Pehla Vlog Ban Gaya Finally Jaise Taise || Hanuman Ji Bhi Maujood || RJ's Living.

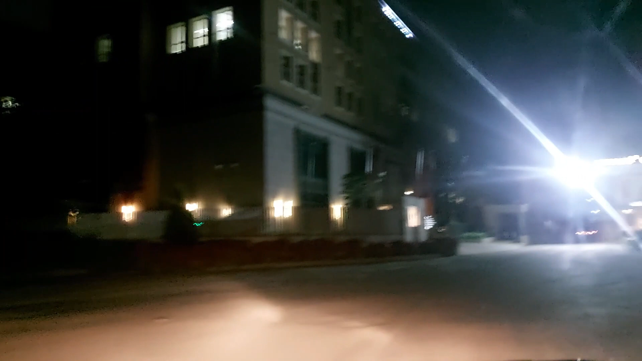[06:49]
ये आ गया अपना गेट सोसाइटी का, सामने लिखा हुआ है ब्रिगेड ऑर्चर्ड्स।
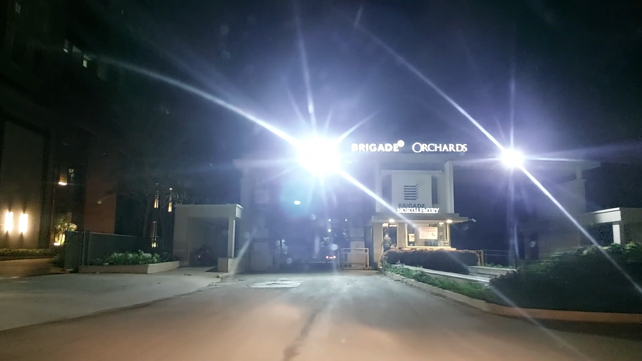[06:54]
ये इनका जो है वो नॉर्थ एंट्री है,
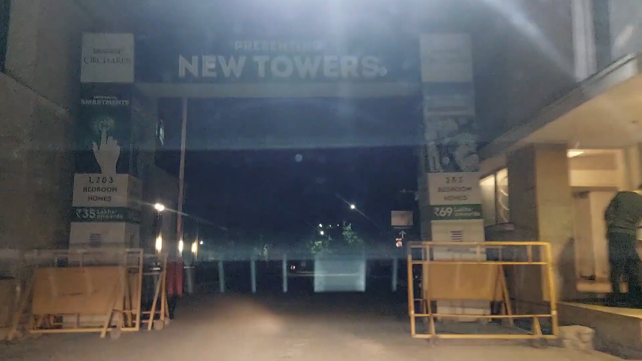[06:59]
और ये जहाँ एंड होती है वो जो इसका दूसरा गेट है वो है साउथ, उसको बोलते हैं साउथ एंट्री।
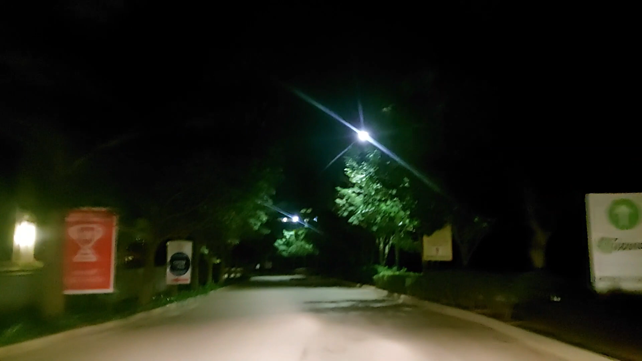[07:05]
ये सोसाइटी का नॉर्थ साइड है, और जहाँ को मैं बता रहा हूँ दूसरा वाला वो साउथ साइड है। नॉर्थ साइड से आप
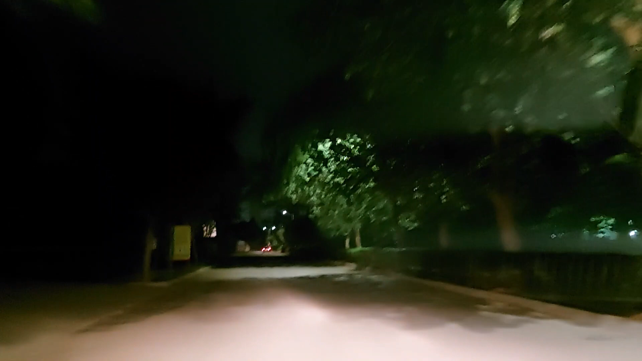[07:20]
एयरपोर्ट की तरफ जा सकते हो और हैदराबाद की तरफ जा सकते हो। साउथ साइड से आप वाइट फील्ड करके कोई एक जगह है बैंगलोर में, उस तरफ उदीगेरे करके एक जगह है कोलार,